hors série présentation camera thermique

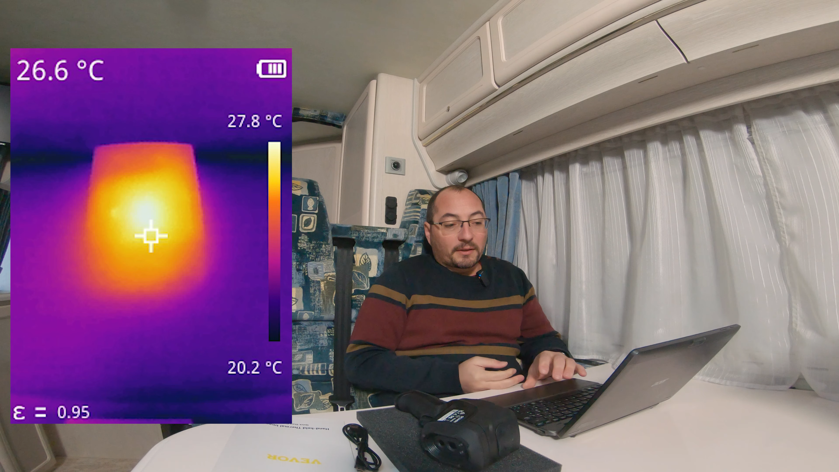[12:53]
On screen: spot 26.6°C, scale top 27.8°C, scale bottom 20.2°C
est la partie la plus chaude c'est 27,8 degrés j'ai été surpris de voir que maçonnette était à cette température là parce que c'est un truc qui sert vraiment une fois de temps en temps et bah pourquoi eh bien tout simplement j'ai enlevé le capot j'ai regardé eh bien c'est qu'à l'intérieur il y a un transformateur regardez je vous ai fait une petite photo de la sonnette une fois ouverte vous voyez au milieu c'est quoi c'est un petit transfo qui transforme le 220 volts en 9 volts et lui il est alimenté en permanence ce qui signifie que maçonnette qui sonne une fois tous les quinze jours eh bien elle me bouffe du courant en permanence faudrait que je fasse un petit peu que je prenne la pince impérimétrique j'ai pas pensé puis je regarde la consommation je pense que ça ne doit pas être énorme non plus mais au fur et à mesure du temps ça peut représenter quelques watts quelques kilowatts